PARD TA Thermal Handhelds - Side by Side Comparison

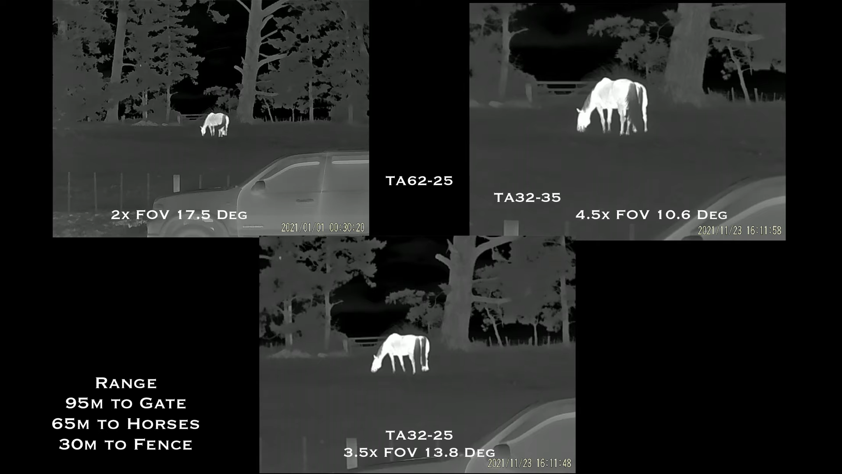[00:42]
The 640 chord TA62 in the top left shows the most detail but because it's chip size is much larger you're actually getting less optical magnification. So if you have a look at the top right hand one the TA32 that's 384 core but it has 4.5 times optical zoom. Now optical magnification somewhat field of view is far more important when you're looking at something quite far away. So these are cows at 460 meters. Each model through the eyepiece there we have no trouble recognizing that they're cows you can see shape you can see their movement.
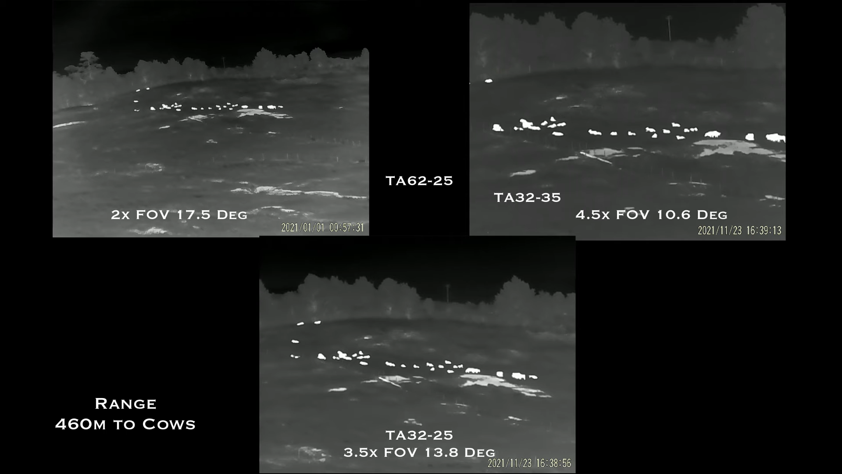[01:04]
However you can see there's quite a vast difference in the size of the animals which makes it easier for you to interpret from the 4.5 optical to the 640s two times.
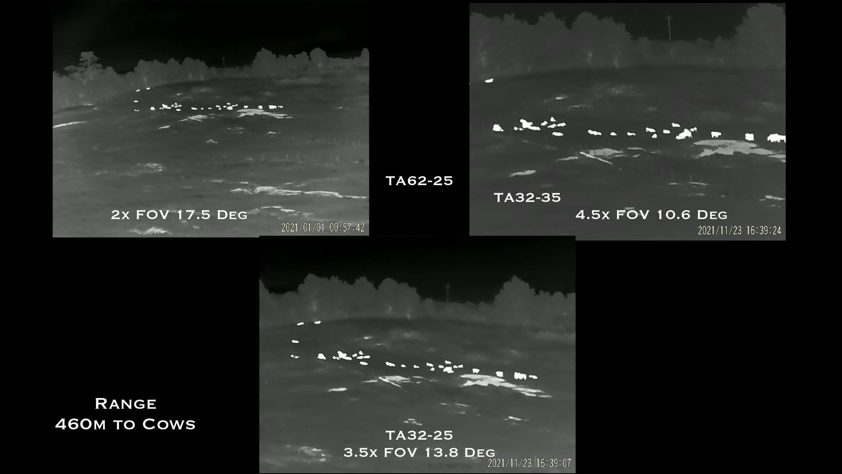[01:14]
There's quite a difference. Now digital zoom can help.
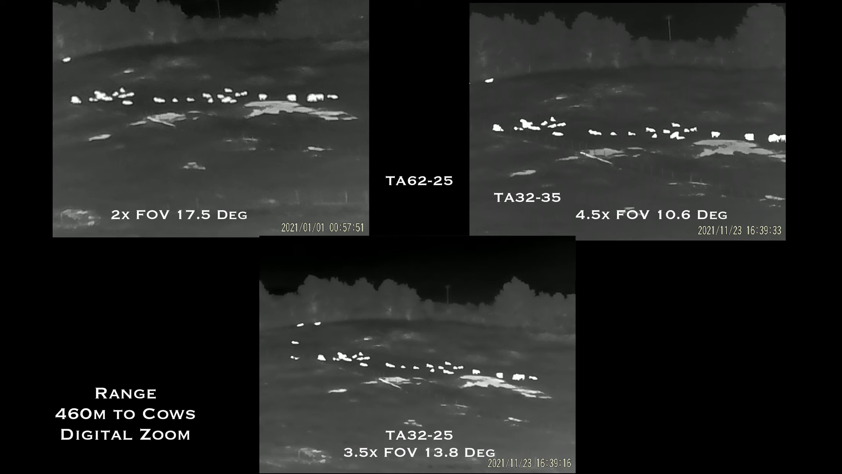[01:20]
The 62 model having far more pixels some 300,000 pixels versus 110,000 actually generates nice images but all digital zoom can't be relied on. It is simply making the object bigger. You haven't got enough pixels like your phone camera to digitally enhance the photo.
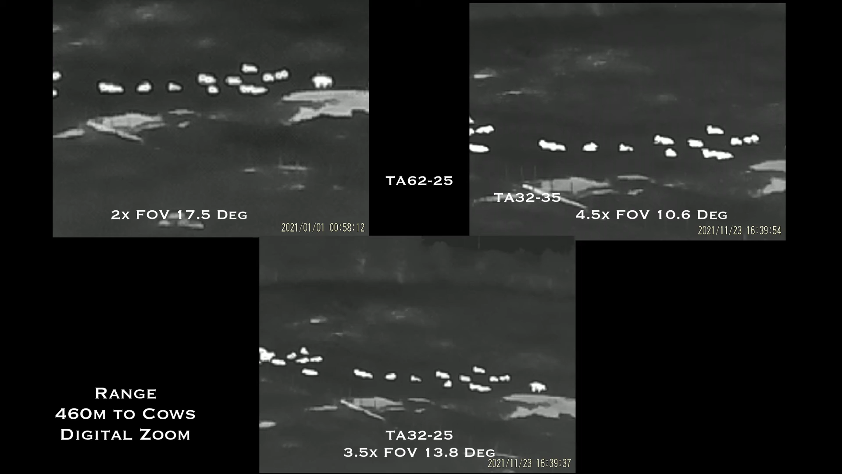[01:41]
This affects all thermal cameras essentially but you can see you can make the object look bigger which can help you interpret. You shouldn't be basing your decision on which thermal model by digital zoom.